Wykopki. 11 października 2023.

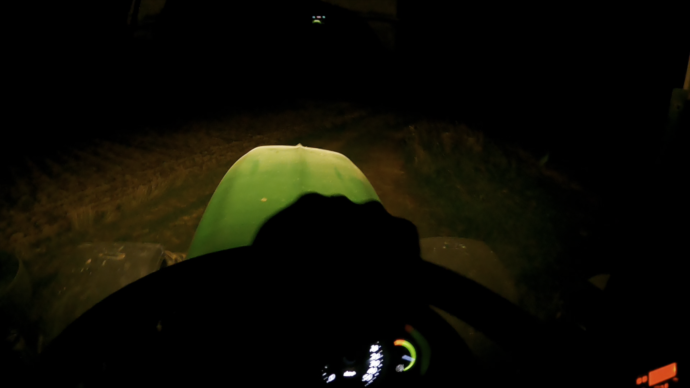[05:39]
Teraz ujęcia z GoPro, bo jest mi wygodniej podczas jazdy nagrywać. Wyjechałem z pola, jestem na drodze polnej i za chwilę będę na asfalcie. Tutaj fajnie jest, bo jest blisko do asfaltu.